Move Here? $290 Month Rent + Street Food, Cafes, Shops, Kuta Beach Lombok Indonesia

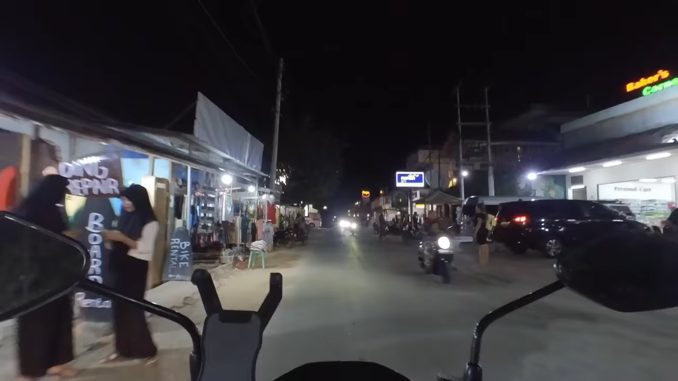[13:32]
And here we are coming up to the main drag, well, the main restaurant drag.
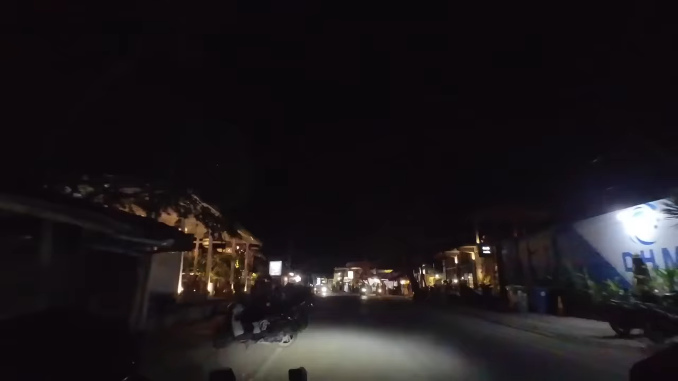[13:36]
So decision time. It's gonna be one of these three or four places. So I'm just gonna park up here and have a look at one of these menus, at all these menus.